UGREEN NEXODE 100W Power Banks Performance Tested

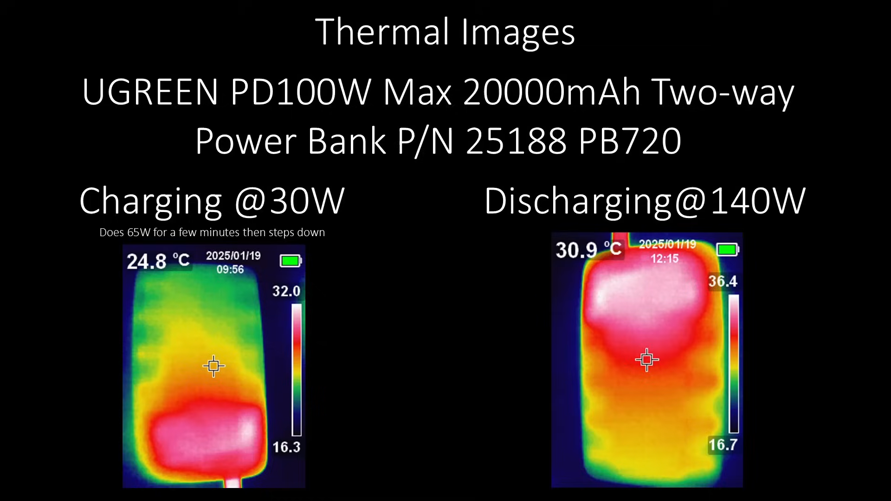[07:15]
It ran for about 18 minutes at 100 watts, but still didn't get too hot in this mode, so it measures and safely shuts down the power bank without overheating anything.